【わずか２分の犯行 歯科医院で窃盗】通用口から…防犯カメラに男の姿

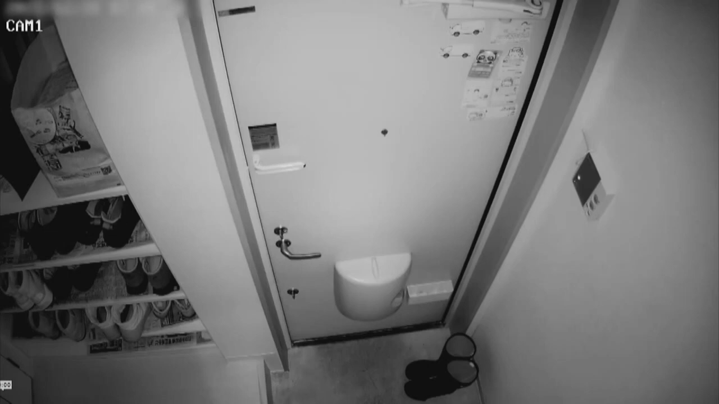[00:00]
防犯カメラの映像です。扉から何の迷いもなく入ってきた男、
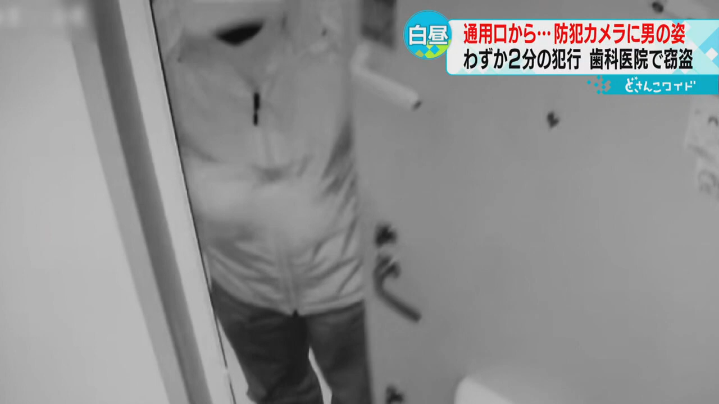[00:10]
帽子をかぶり黒いマスクをつけています。そのまま建物の中へ、そしてわずか2分後同じ男が扉から出ていきます。
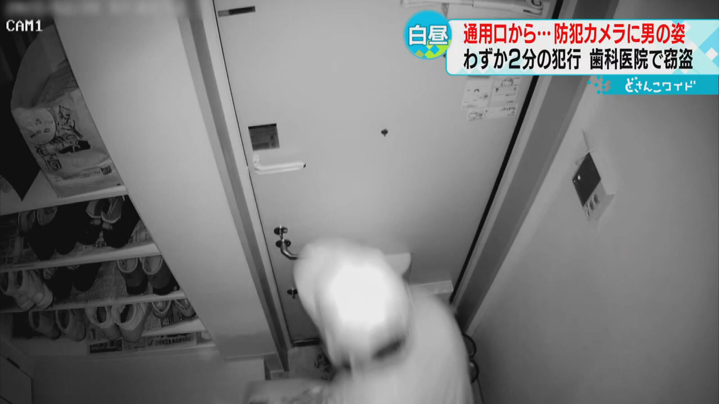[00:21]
手には大きなバッグが。カメラが捉えた犯行の瞬間です。